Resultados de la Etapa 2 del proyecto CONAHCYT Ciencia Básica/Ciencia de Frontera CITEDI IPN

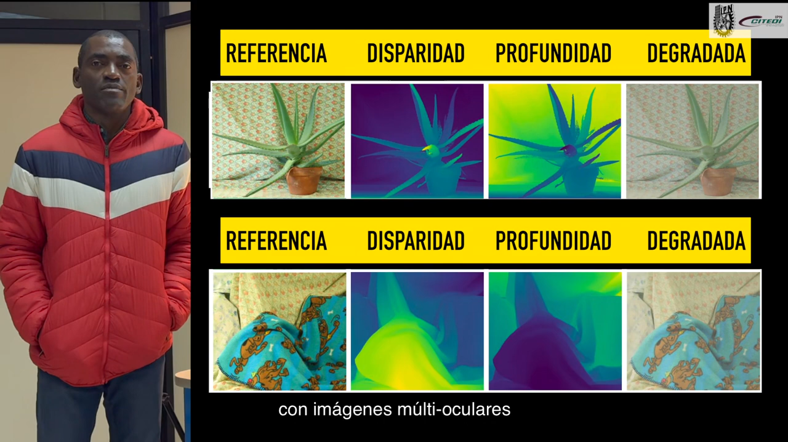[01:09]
And by using this particular model, a test database was generated with multi-ocular images degraded by optical dispersion, using stereo images from the freely accessible middlebury database as a reference.